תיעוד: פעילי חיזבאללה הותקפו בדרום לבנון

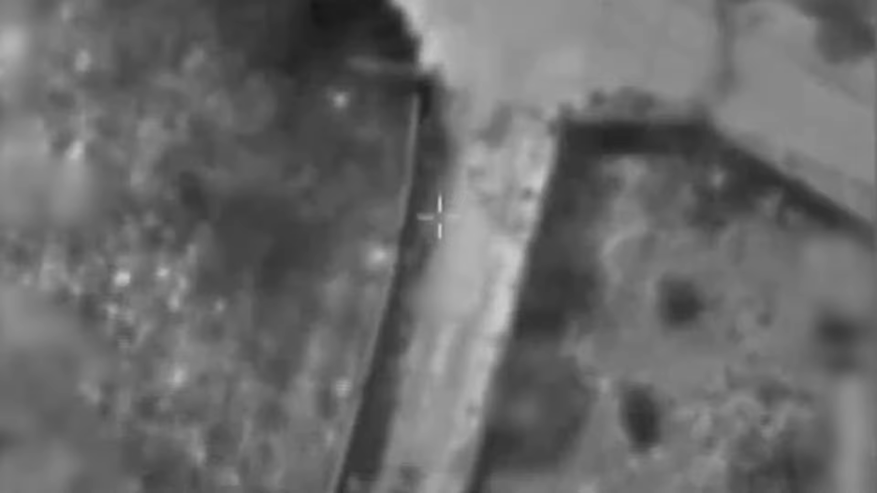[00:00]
טוב, אנחנו רואים את האיתור. שים את הערך שם ותקנוס. 26 שניות. קיבלתי. 20 שניות. קיבלתי. ב-10 תקנוס, בסדר?